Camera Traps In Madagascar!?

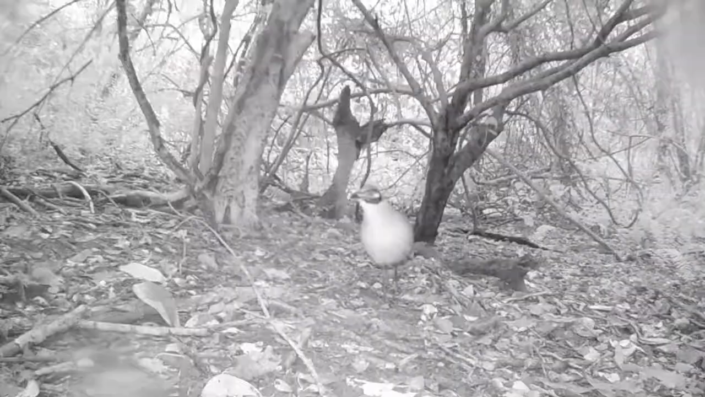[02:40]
They were also notably curious of the camera trap.
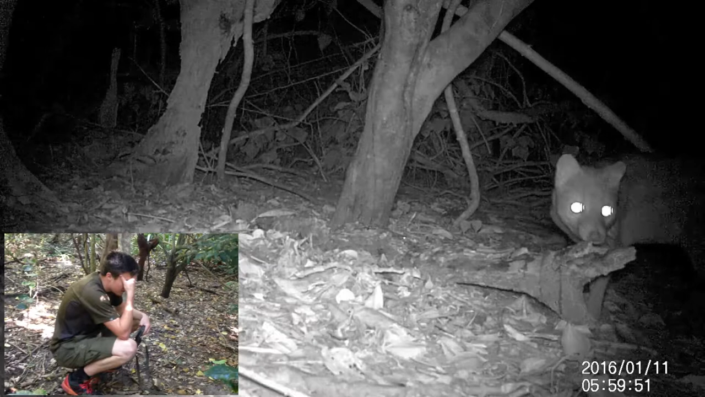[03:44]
This Malagasy civet is the top predator of St Luce, although calling it a Malagasy civet is scientifically misleading, as it does not belong to the civet family. It actually belongs to the family Eu pleuridae, which represents all the Malagasy carnivores, and has a much more ancient lineage. The real, scientifically correct name for this animal is Phanoloka.
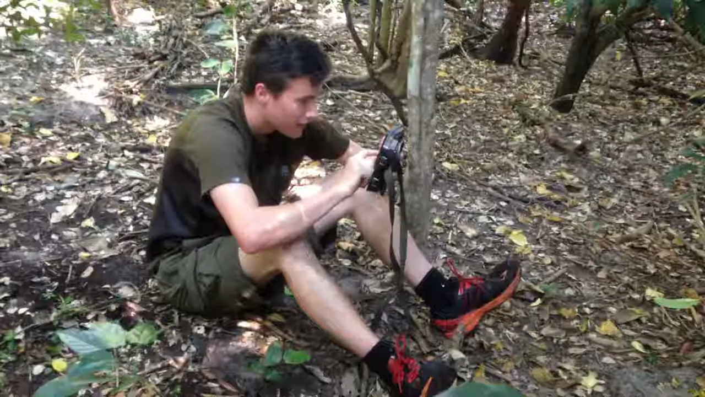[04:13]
Like, wow. Yes!
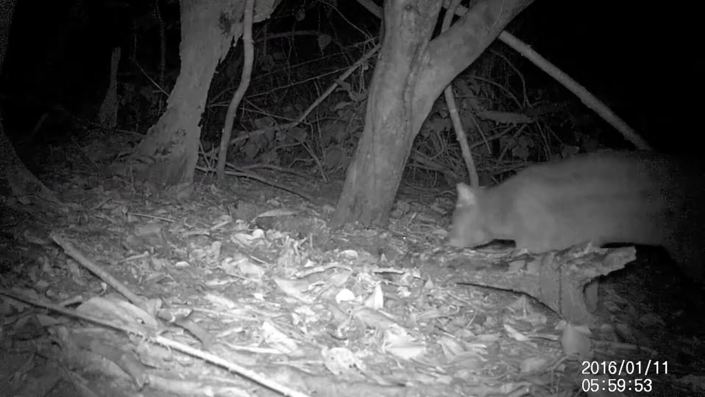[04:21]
Most of Madagascar's secretive and elusive carnivores are seldom seen, including the Phanoloka. The family Eu pleuridae is made up of about 10 species, but even today,
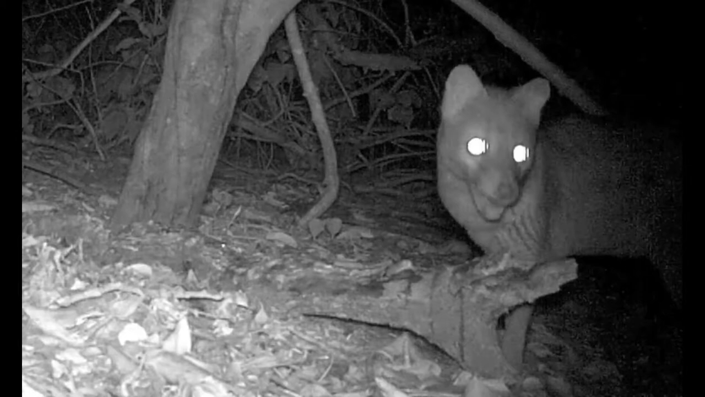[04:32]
most of the Eu pleuridae still remain shrouded in mystery. The traps also caught the Phanoloka's arch-rival, the Indian civet.
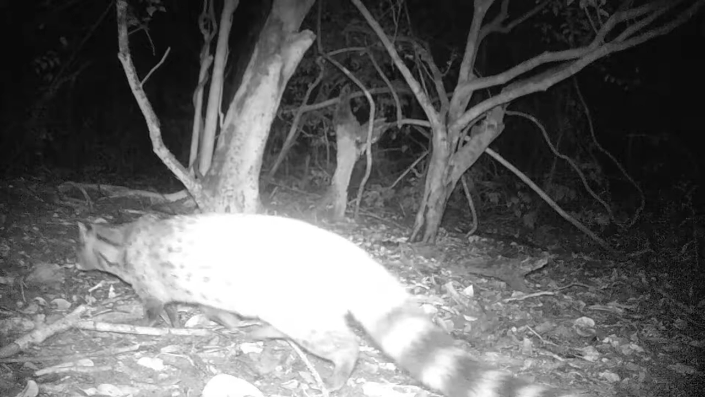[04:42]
The Indian civet has been introduced to Madagascar from India, and it's been a huge problem for conservation, as it has been competing directly with Madagascar's native carnivores. However the abundance of top predators is a good way to gauge on how healthy an ecosystem is, so the presence of these top two mammalian carnivores suggests that St Luce's ecosystems still remain healthy.